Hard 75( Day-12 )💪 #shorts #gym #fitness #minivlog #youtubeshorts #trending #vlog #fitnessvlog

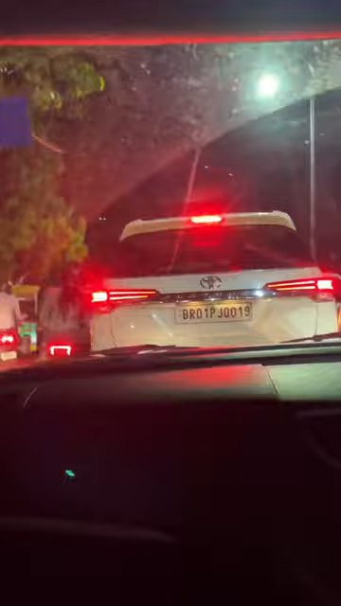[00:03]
तो आज सबसे पहले रेडी करता हूँ मैं अपना पहला मिल जो कि मैं पिता हूँ से एक उसके बाद मैं निकल जाता हूँ जिम के लिए जिम पहुचने
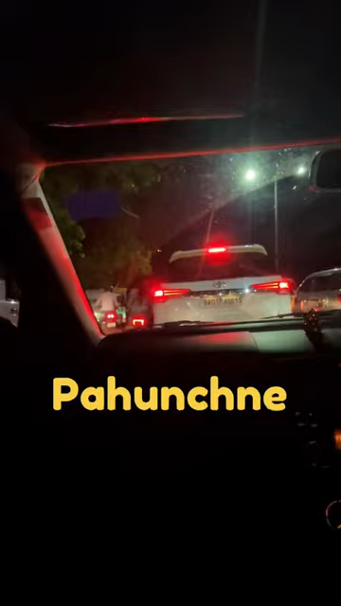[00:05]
में आज फिर लेट हो जाते ही क्योंकि रास्ते में काफी ट्राफिक